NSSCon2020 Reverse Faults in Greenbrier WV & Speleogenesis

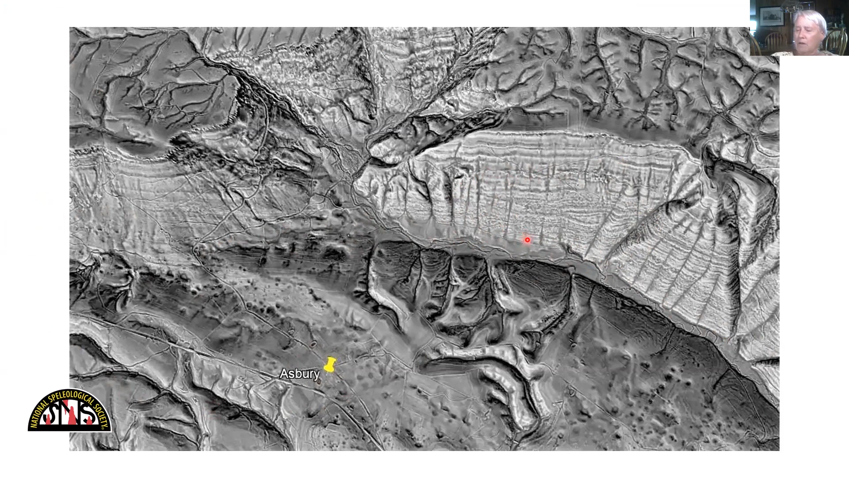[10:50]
The next slide is going to, what's going on here? We've got some, what looks like lenticular beds here. The next slide is going to zoom in on that. Right there. That is the Mill Creek fault right there.
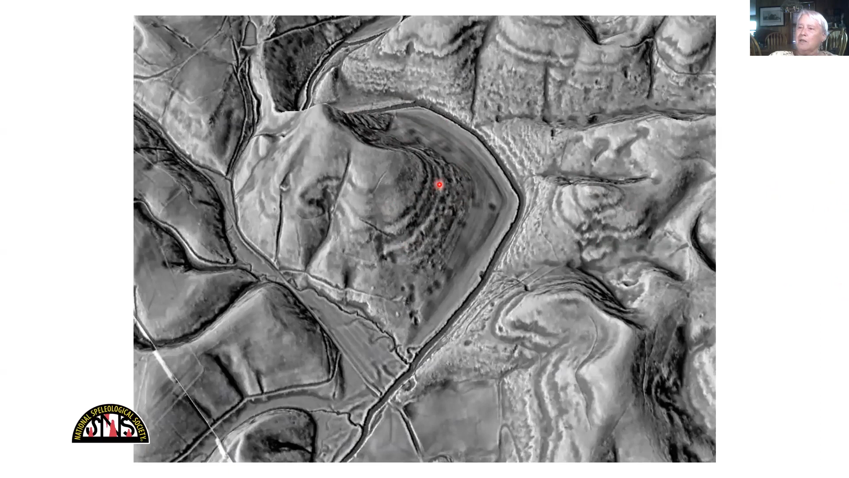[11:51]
And on this side of the hill and on this side of the hill, we have a big drag fold and a fault.
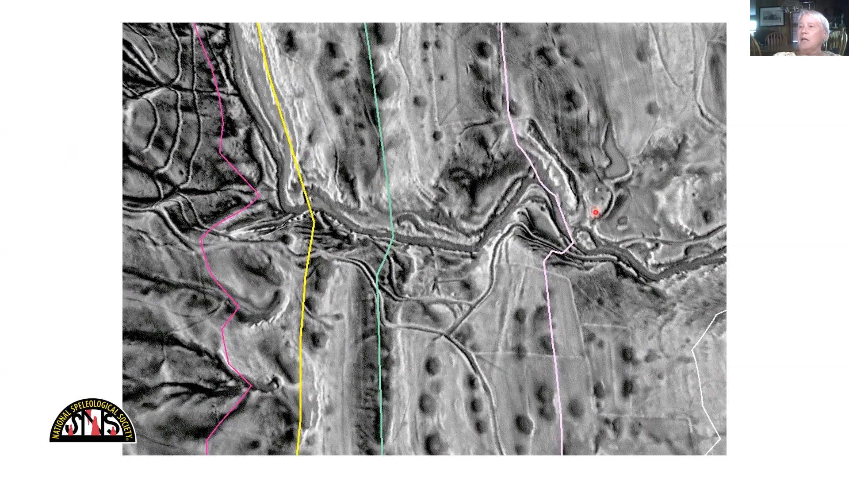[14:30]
We have the Raider Valley Fault, Fort Donnelly Fault, and I've since named this the Williamsburg East Fault.
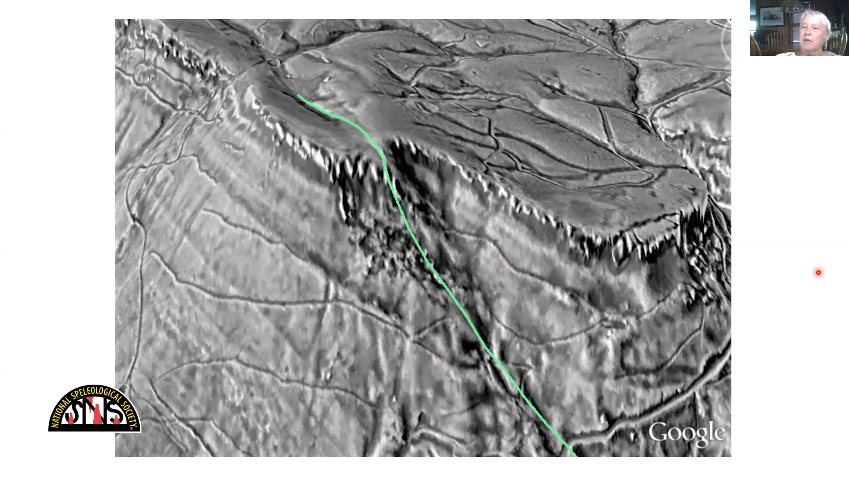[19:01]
And Mark Passerbeam mapped a cave that's very linear, called Zikafoose Cave.
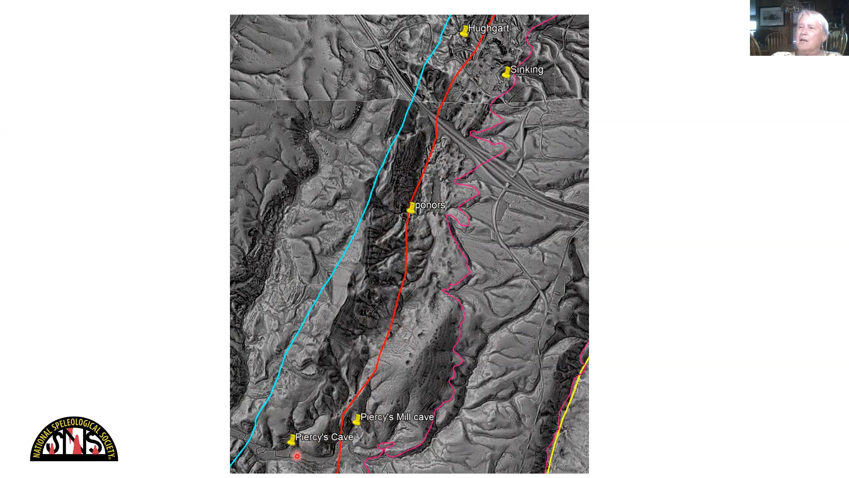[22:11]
You know, so maybe that water was just following the fault zone here. So thank you for listening.